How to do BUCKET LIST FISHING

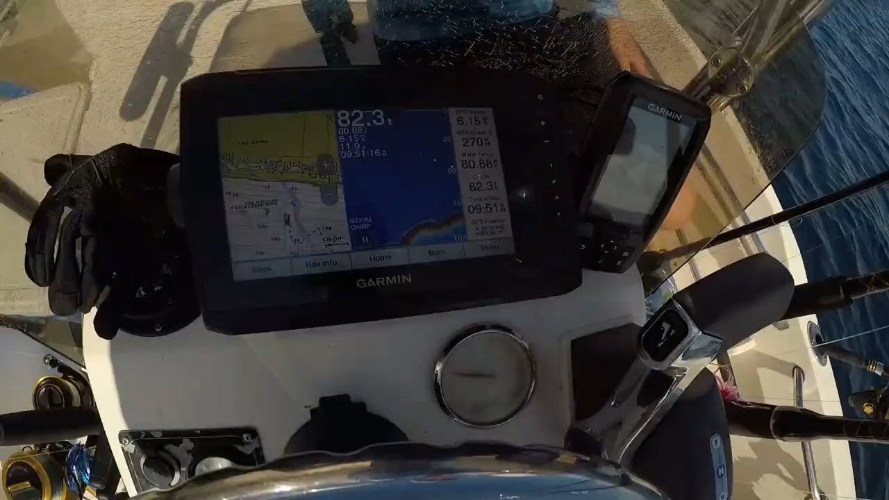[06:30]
hold it one up and done you can see our ledge building right here we're gonna be trolling over